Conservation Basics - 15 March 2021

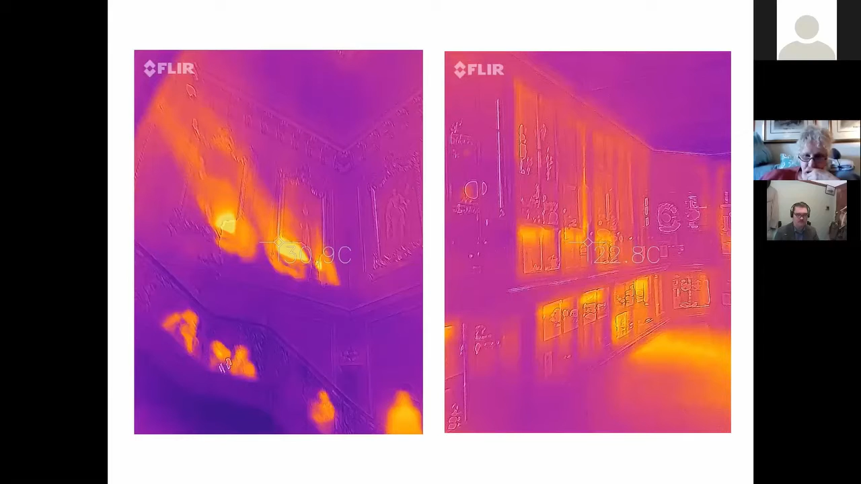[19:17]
So this is an infrared camera which shows that actually the hot spots on the wall from the sunlight increases the temperature in that particular area.